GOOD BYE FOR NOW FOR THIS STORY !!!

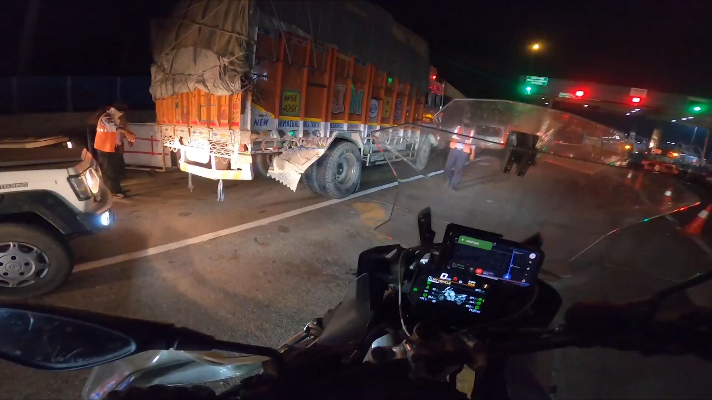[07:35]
अभी वही हो रहा है कि लेफ्ट साइड में बहुत ट्रक ट्रैफिक था, तो ये बंदे लोगों ने आके सब रोका ट्रैफिक और हम लोग को जाने दे रहे हैं।